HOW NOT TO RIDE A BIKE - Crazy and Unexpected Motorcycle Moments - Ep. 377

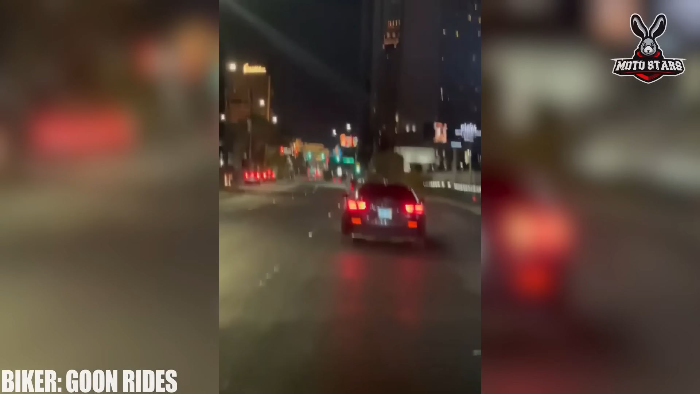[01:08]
This rider was very lucky that the collision of the cars behind him took place at a relatively safe distance from him.